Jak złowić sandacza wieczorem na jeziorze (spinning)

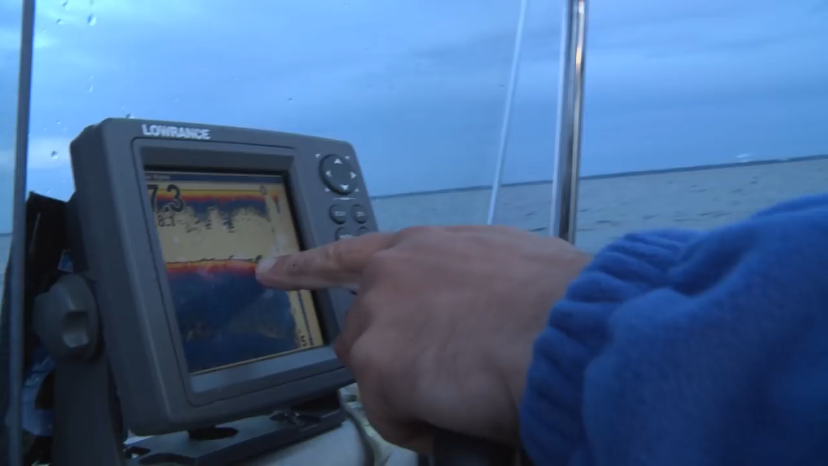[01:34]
ładne ryby zobacz na tym spadzie, patrz jak stoją, to mogą być fajne sandacze